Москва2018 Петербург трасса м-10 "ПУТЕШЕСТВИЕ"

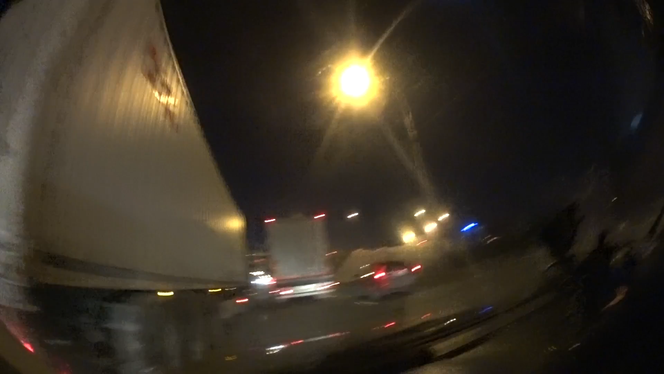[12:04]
Вот, наверху пробки, внизу пробки. Кругом пробки, ребята. Но все же столица нам должна приоткрыть двери. Должна. Ибо мы едем с великой миссией.
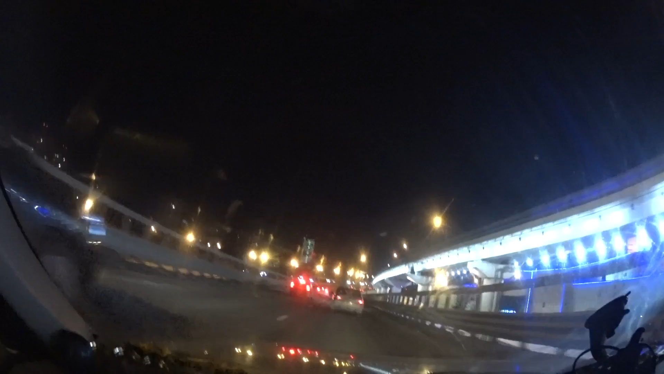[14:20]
Последний раз это вот как раз в холостую я скатался навстречу. Посмотрим. Хорошо, что погодные условия позволяют. Сейчас нет ни снега, ни сильного гололеда. Асфальт чистый. Поэтому, в общем-то, без всяких таких приключений, в общем, без заносов. Народ ездит, все хорошо. Но обещают какие-то заморозки. Я вот не совсем...